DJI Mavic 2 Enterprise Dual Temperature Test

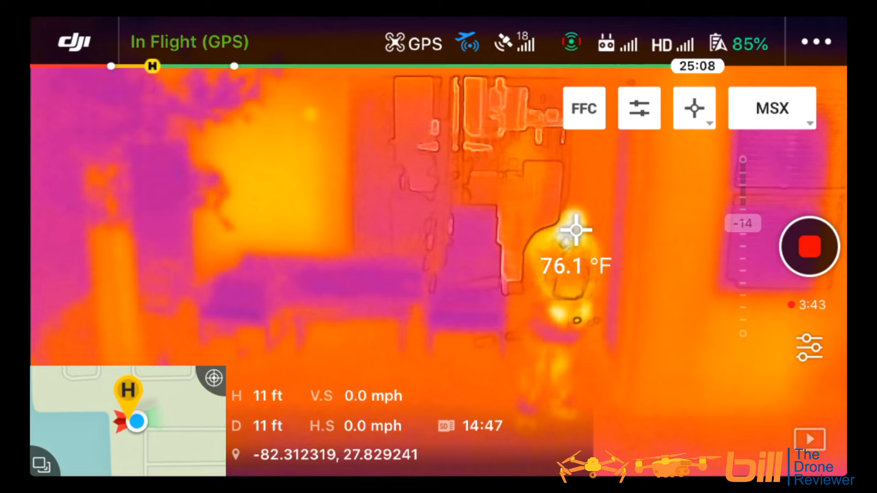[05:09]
On screen: spot 76.1°F
Now you can see what the first test that I did inside was on the stove and I turned a burner on and you could see the temperature rise up, which was incredible.